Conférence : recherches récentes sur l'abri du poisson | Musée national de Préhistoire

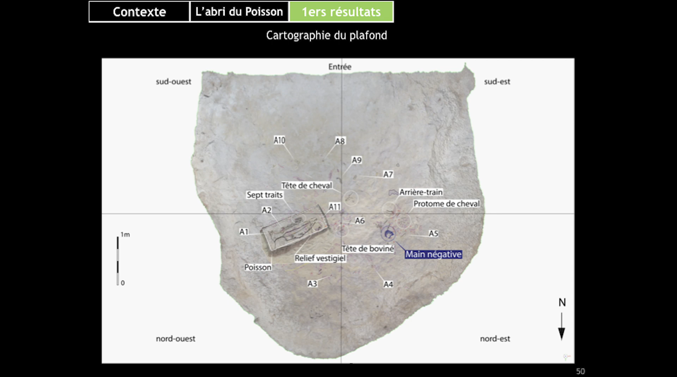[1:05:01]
L'arrière-train se trouve ici. Et la petite tête de cheval se trouve ici. Voilà. Et là, il y a une troisième tête de bovinet qui se trouverait là. Voilà pour l'inventaire. Alors, on était parti d'un orthophoto, c'est un développement à partir du modèle 3D. On a des informations de relief, hein, grâce à ça.
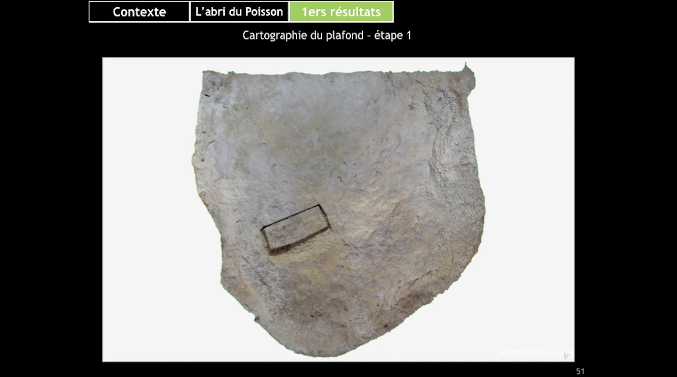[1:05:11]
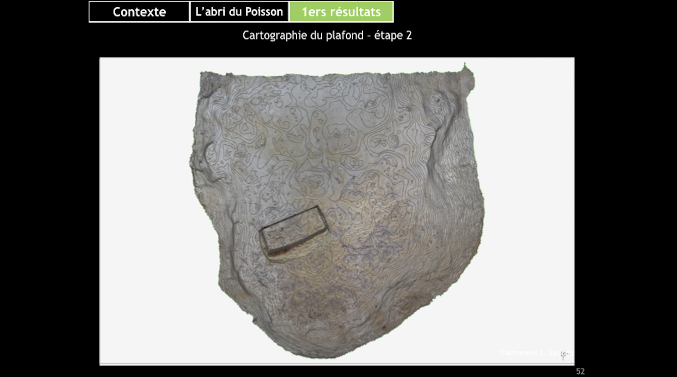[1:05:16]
On peut aussi, en triturant les différents logiciels, ressortir une cartographie. Vous voyez là, c'est en bleu, c'est en fait les recouvrements blancs qui voilent une grande partie de l'abri, qui fait que là, on lira pas de traces.
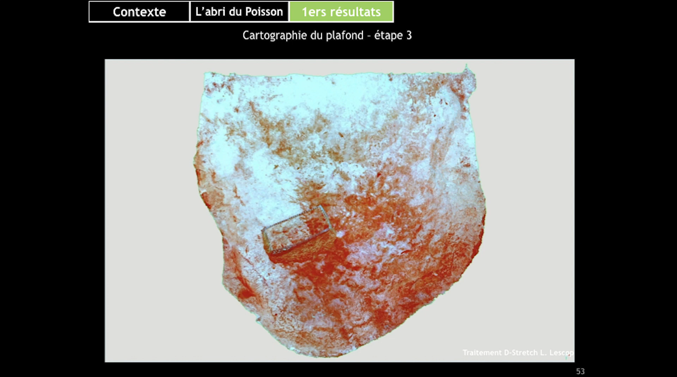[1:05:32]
Il y a une lecture, une cartographie des états de paroi qui a été faite, qui reprend en fait. Ça, c'est le résultat.